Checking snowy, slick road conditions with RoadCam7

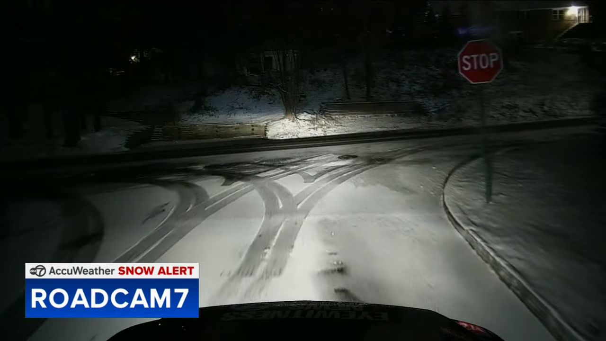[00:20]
And we're the first car to be kind of making tracks on this fine layer of rather slippery snow because there's a lot of hills in this area as well. So we're just driving around, taking a look. You can see people are out for their morning commute and people should be taking it carefully because it's kind of stopped snowing right now. It was snowing for the first few hours that we were out here. Maybe a few flakes here and there if you can see them. But really what's happening now is that sleek layer that's making it a little slippery if it hasn't been plowed yet. It looks like there is a plow ahead of us right now.